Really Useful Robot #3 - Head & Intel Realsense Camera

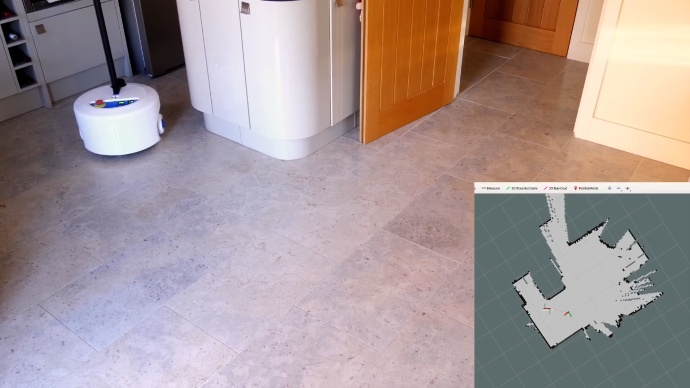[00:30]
Now, the Really Useful Robot is controlled by ROS, it already does mapping and navigation using a LiDAR and the ROS navigation stack,
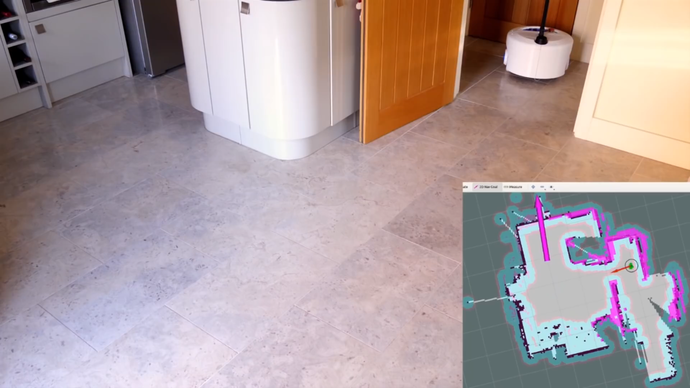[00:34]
and I've published all the CAD and code for that robot, it's entirely open source and all of that's on Github, and you can find the link in the description to this video.
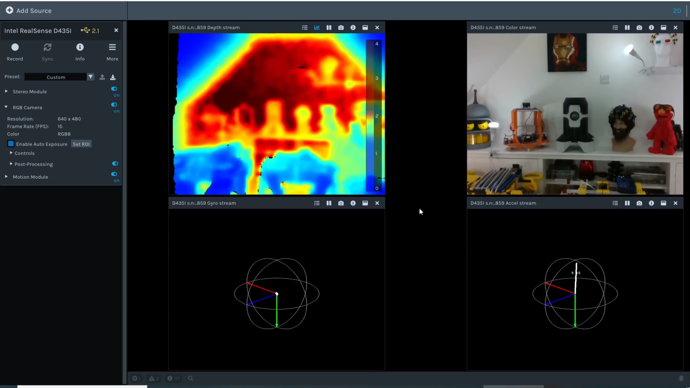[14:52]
real sense camera view so on the right we've got the normal RGB view we can see the IMU data as well if I move this camera up and down should be to see all those numbers so we
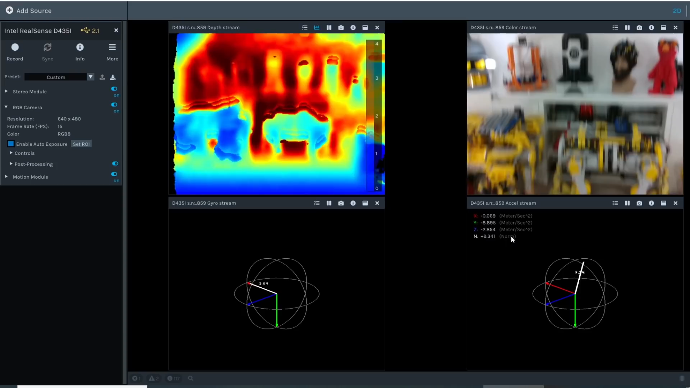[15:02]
know where the camera actually is and we can also see the depth of you so wherever I put the mouse and actually tell me the depth down in the bottom corner here so that's quite useful if we point down and look
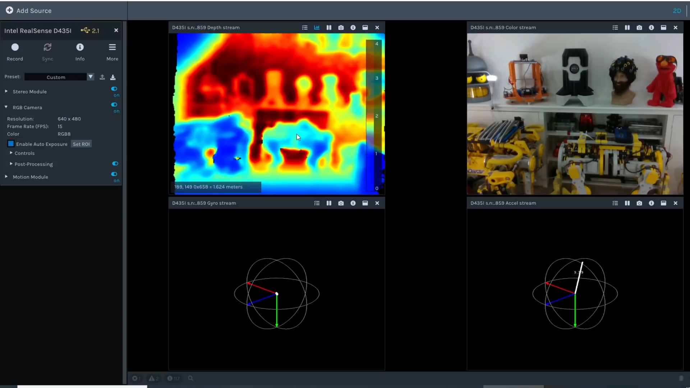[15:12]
at the dogs you can see those are slightly closer if we look at the back wall then that's further away and the objects on the wall it can measure pretty accurately so now let's look at the proper
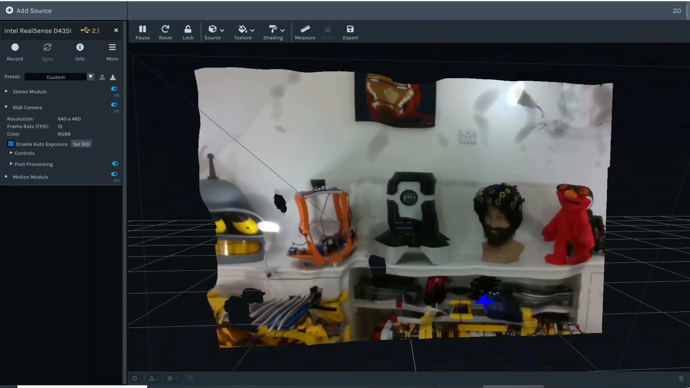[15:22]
3d view and this is the RGB overlaid onto the depth so
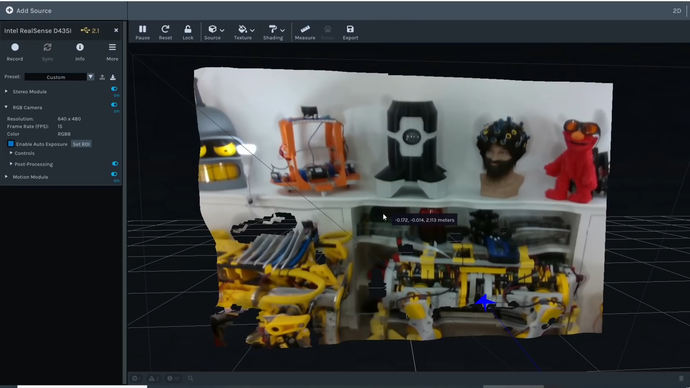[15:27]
it looks a bit funny but if I actually drag and turn around we can see what we've got
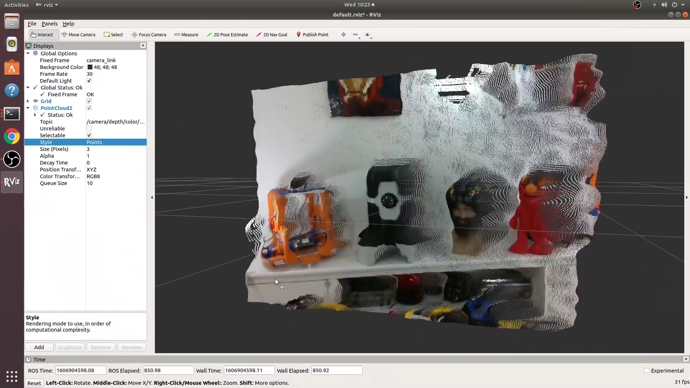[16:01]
all around in exactly the same way as we can in the Intel real sense camera viewer so
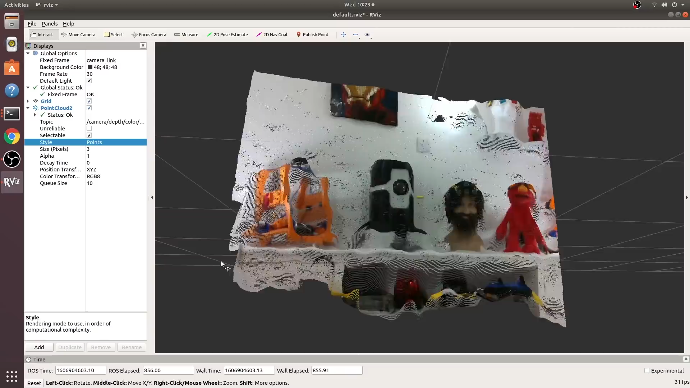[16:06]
that means we can do multiple things in ROS including 3d mapping and navigation with the right mapping